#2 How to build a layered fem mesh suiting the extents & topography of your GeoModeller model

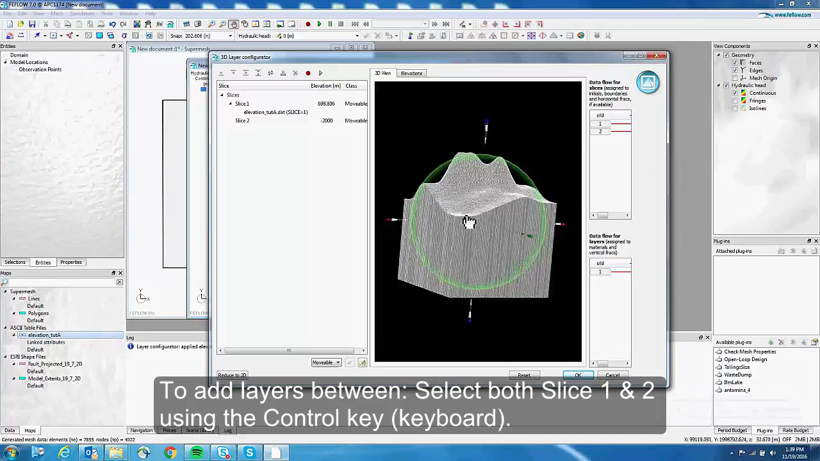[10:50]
And then to add layers, if you want to have an homogenous distribution between the two slides,
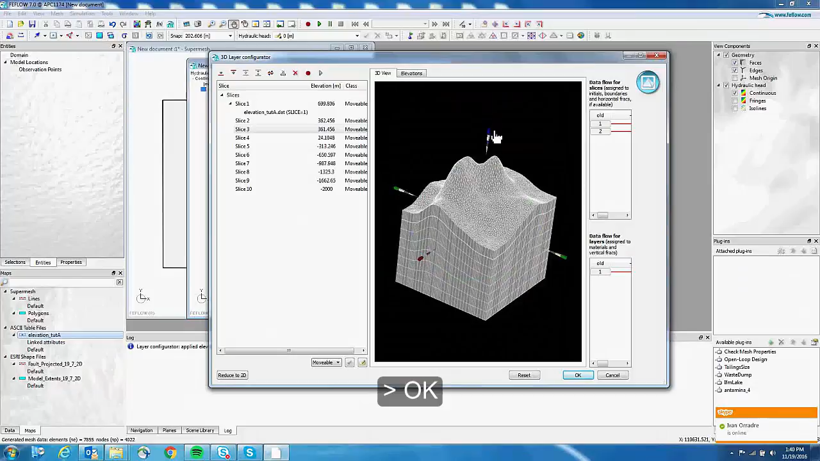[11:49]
So now we click on OK.
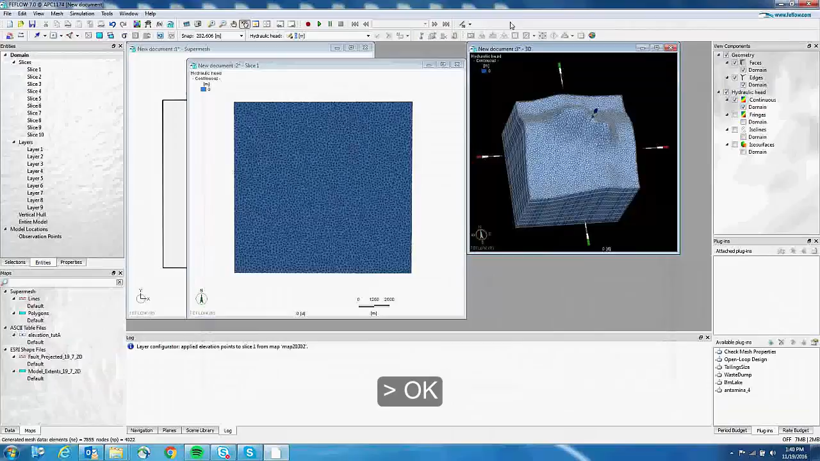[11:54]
And automatically Feeflow opens the 3D view. So here you have a lot of exaggeration. So you can go to Navigation, Projection, and you can put 1 and press Enter to have no exaggeration anymore.
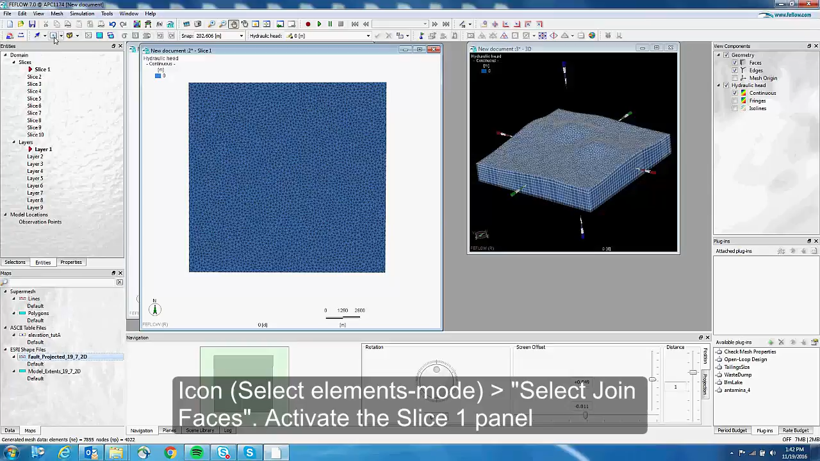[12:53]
So I double click on the shape file.
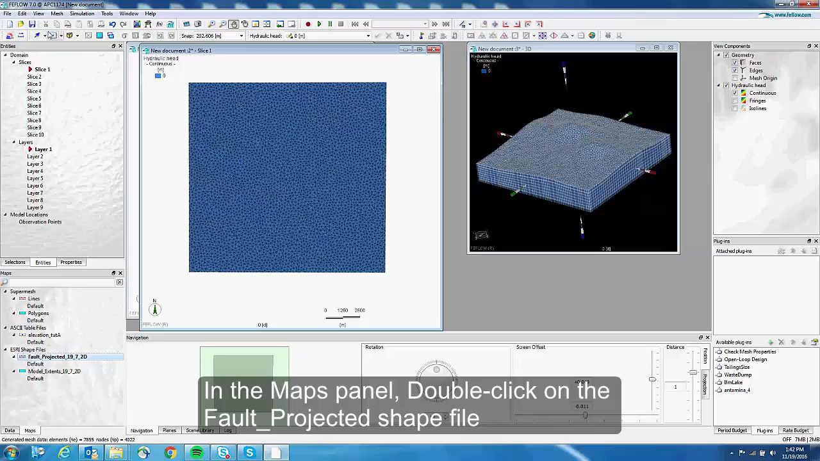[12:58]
Here I say that I use the tool to select by map line. And here I guess we will need to play with the snapping distance. Maybe if we put just 10 meters it will be OK.
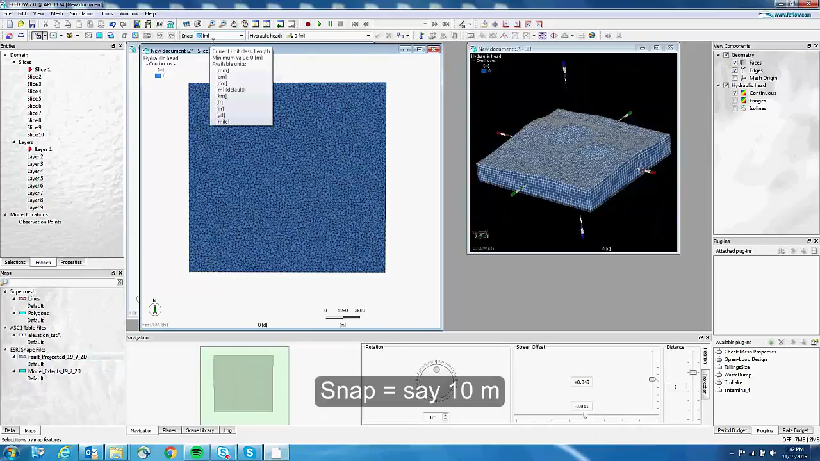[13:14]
And here we can select. OK, so it's perfect.